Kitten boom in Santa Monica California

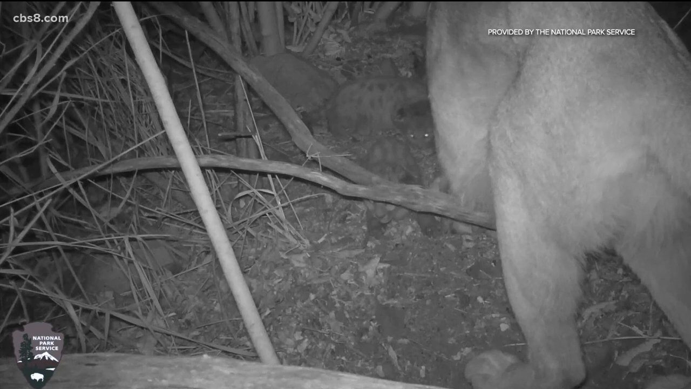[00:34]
Public Affairs Officer Ana Beatriz Cholo. You could see how mountain lion mothers are so attentive and such good moms. Cameras capture their movements.
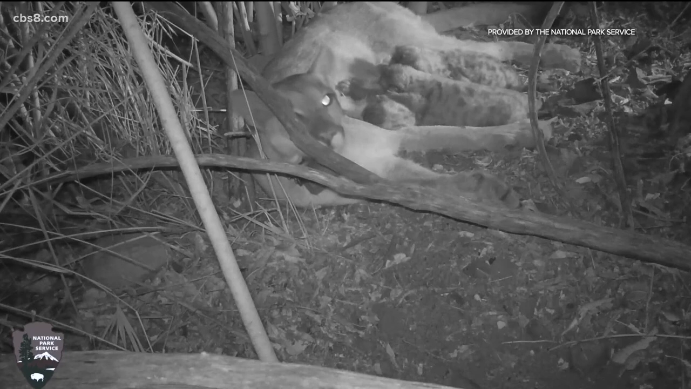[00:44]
Researchers perform general health checks on each kitten while the mother is away hunting for food. A tag is placed on each one to help identify them in the future.